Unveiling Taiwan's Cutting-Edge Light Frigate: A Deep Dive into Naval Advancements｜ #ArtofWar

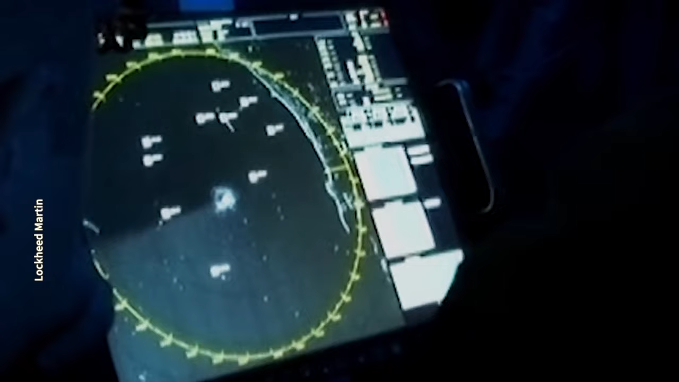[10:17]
While the US Aegis system is powerful, it is heavy and power-consuming, making it unsuitable for lightweight warships.